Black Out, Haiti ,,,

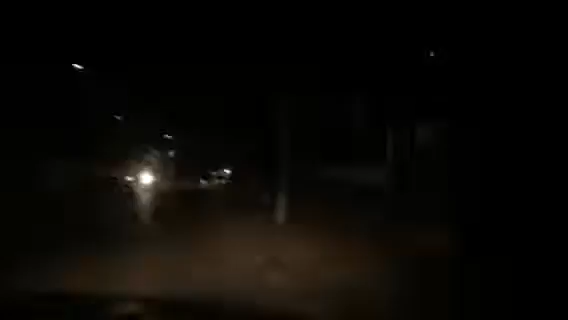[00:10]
Port-au-Prince is clean, not a dog out. I'm not a dog. So... You can't even stop. Nothing going on man. Oh my God. No, let's go a little bit further down man. He's here. He's here. We're here for the beers.